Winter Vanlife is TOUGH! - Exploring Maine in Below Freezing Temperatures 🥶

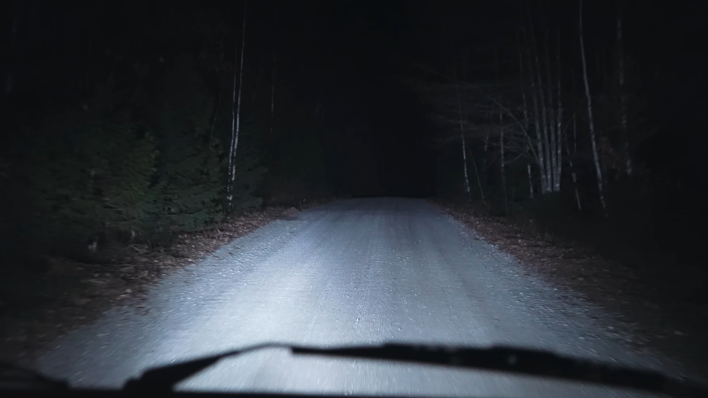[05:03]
Well, we've been going down this dirt road for a little while now, trying to find our hip camp for the night.